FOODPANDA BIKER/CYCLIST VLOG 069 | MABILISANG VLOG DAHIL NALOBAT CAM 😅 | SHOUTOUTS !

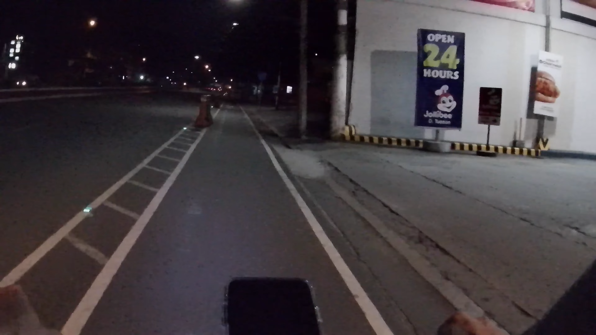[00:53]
Dito lang yan sa may Jollibee Welcome Rotonda. Tapos ahatid lang natin dito banda sa may Sampaloc.
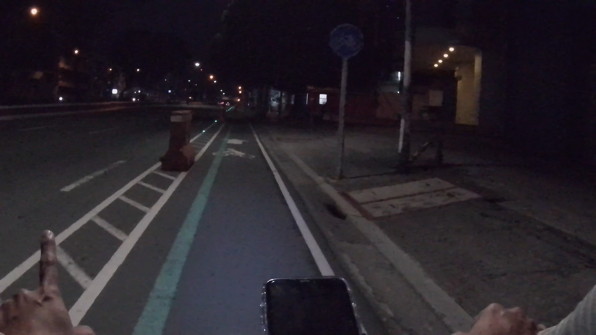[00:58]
Tara puntahan na natin.